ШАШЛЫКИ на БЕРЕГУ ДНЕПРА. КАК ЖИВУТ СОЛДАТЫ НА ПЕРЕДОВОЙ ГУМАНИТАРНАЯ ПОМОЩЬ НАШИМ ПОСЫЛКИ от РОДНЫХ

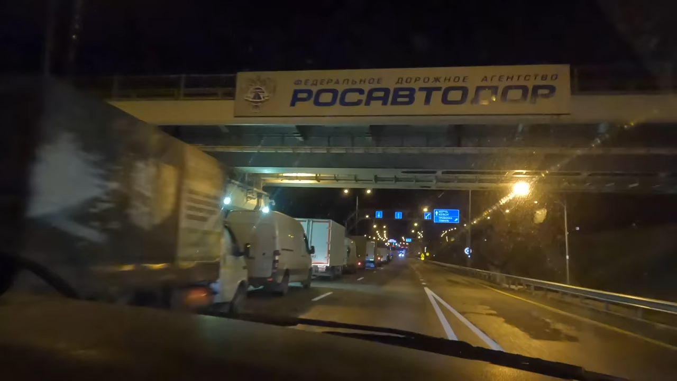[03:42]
Мы на посту перед Крымским мостом.
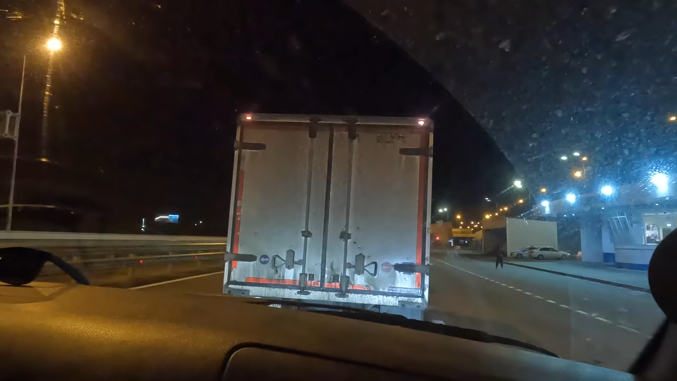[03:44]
Стали в очередь на досмотр. Она большущая. Я не знаю, сколько по времени тут будет. Ну, засечем.
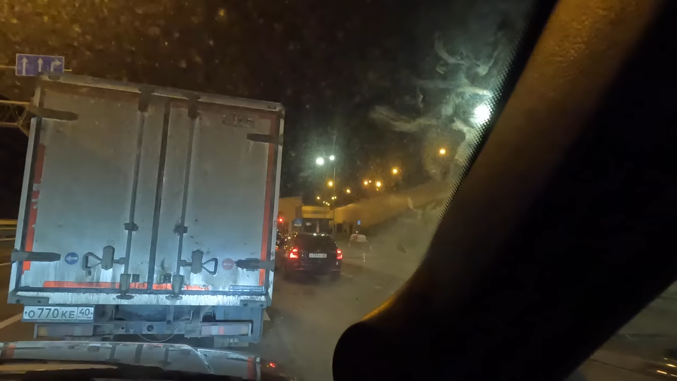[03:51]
Машинки вот с правой стороны порционно легковые запускают. Но даже вот ночью уже 3-4 минуты. Да. То есть, уже час стоим мы точно. И прошло там совсем немного машин грузовых через досмотр. Легковые вот сейчас прям поехали что-то. До этого прям 2-3 машинки и плечевой промежуток. Для того, чтобы пройти контроль, нам понадобилось 4 часа.
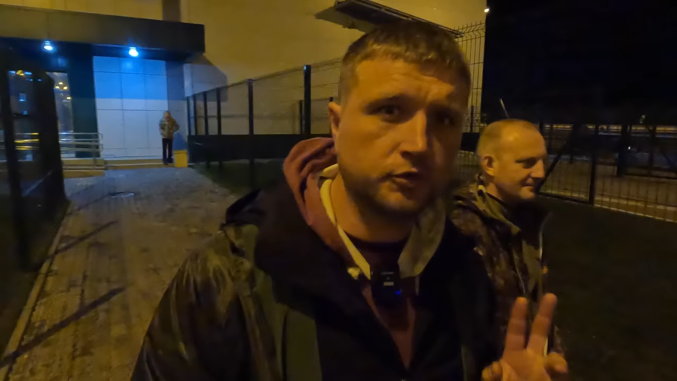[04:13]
Это при том, что нас пропустили как гуманитарку. Мы стали сразу в очередь. В первую. Это жуть просто. Только-только наша машинка выезжает оттуда.
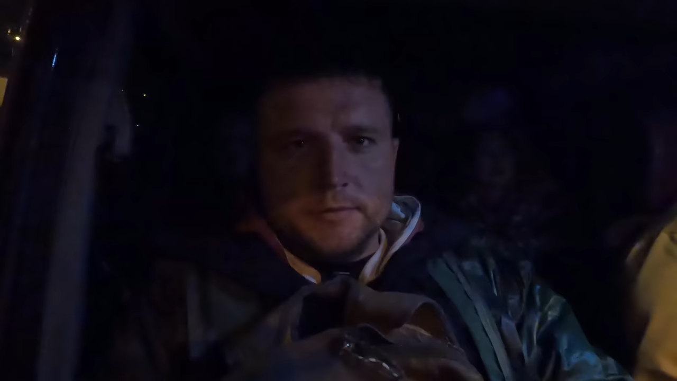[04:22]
На Крымский мост. 4 часа. Сейчас 5 утра. Мы приехали сюда в час. Приближаемся к тому месту, где подрыв грузовика.
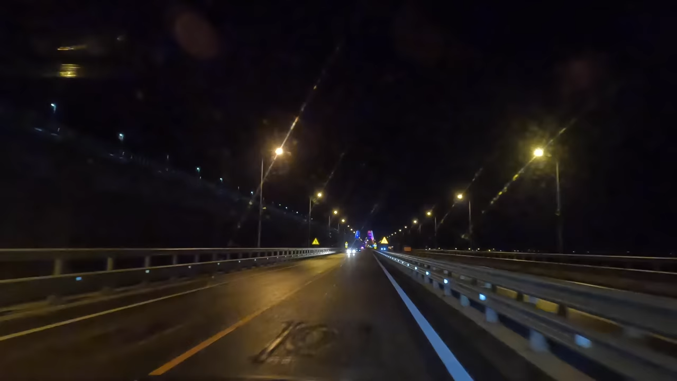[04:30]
Уже надвинутые все пролеты. Идет ремонт днем и ночью.
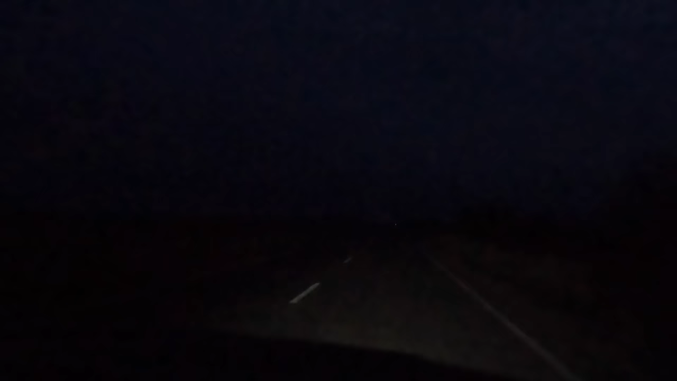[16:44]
Дождь и трасса. Причем хорошая свадьба.